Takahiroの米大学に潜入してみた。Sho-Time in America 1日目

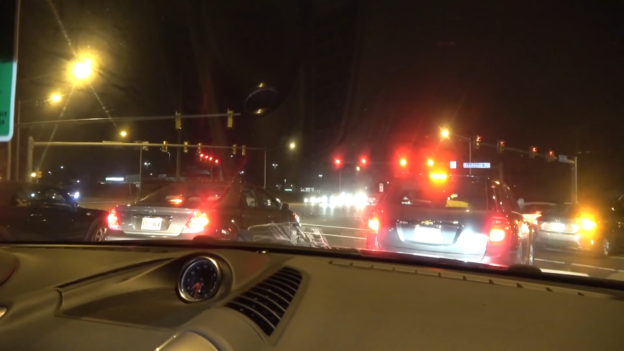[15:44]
今からうちの近くのチポットで行きますそうショートさんがチポットでどうしても食べたいって言うから難しいね絶対食べた方がいい上に来たら赤信号で右行けるのって日本行けないですよね左行けないですよねうん行けないこれダメじゃない?俺はこれオッケーですよ一転オンリーオンリーってね右この車線は右しか行けないと思いますただ赤でも右は行けますよ
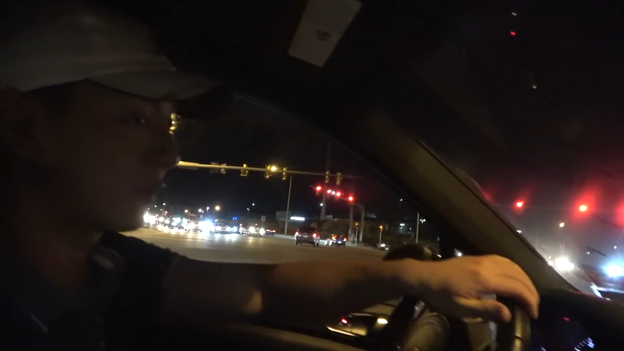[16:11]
信号を無視してない無視してないです